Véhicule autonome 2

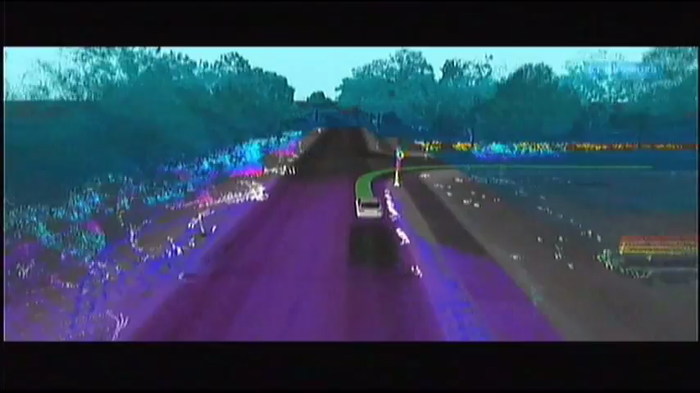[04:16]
Leurs voitures sont capables de percevoir leur environnement, de maintenir leur voie et de s'arrêter aux intersections.